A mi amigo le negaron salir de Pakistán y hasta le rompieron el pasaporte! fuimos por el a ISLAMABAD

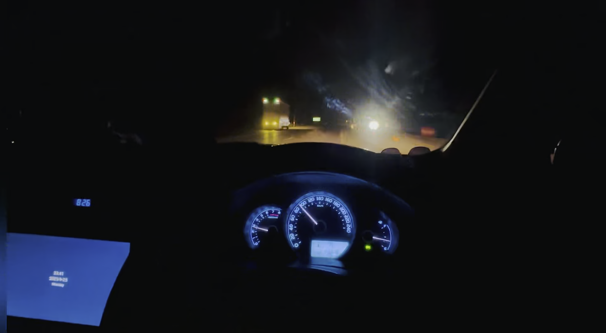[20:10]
Bueno, amigos, ya ahorita nosotros salir de Islamabad, nosotros regresas a mi casa, aquí manejar el coche, yo, amigos. gusta en noche manejar porque no hay tanto tráfico. Y casi 2 horas y 30 minutos nosotros llegamos en mi casa, amigos.